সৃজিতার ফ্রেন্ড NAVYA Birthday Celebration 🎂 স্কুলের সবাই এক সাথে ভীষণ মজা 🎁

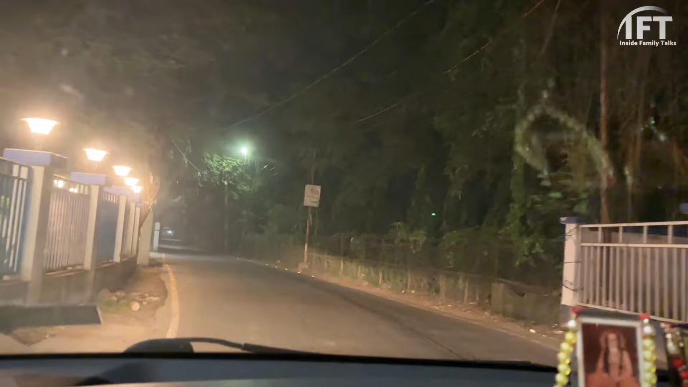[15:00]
ফাইনালি আমরা বাড়ি চলে যাচ্ছি, অলমোস্ট চলে এসেছি এই ডিএম বাংলোর সামনে আমরা এখন।
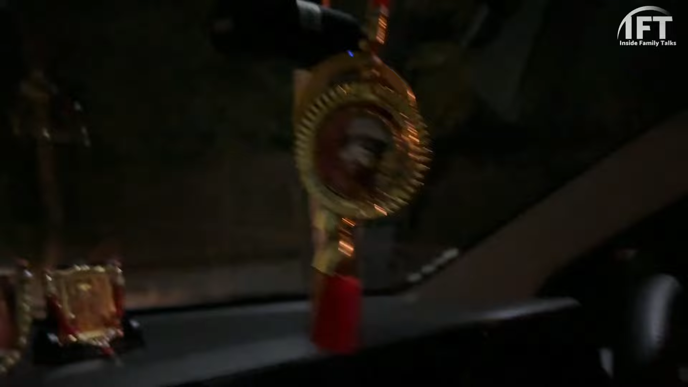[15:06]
একদম। আর রাত বাজে এখন 11:40, এই যে 11:40 বাজে।
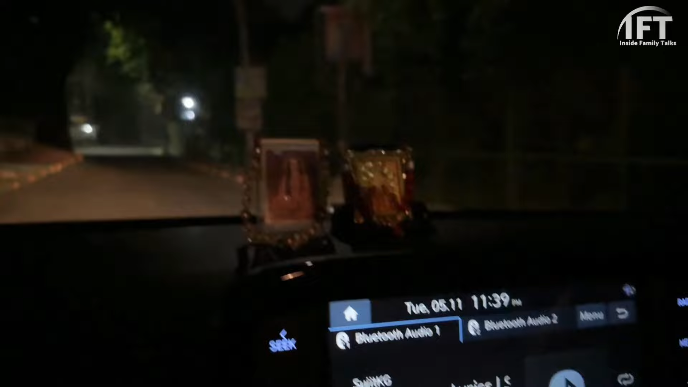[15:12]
তো এই হচ্ছে আমরা এখন বাড়ির পথে চলে এসেছি।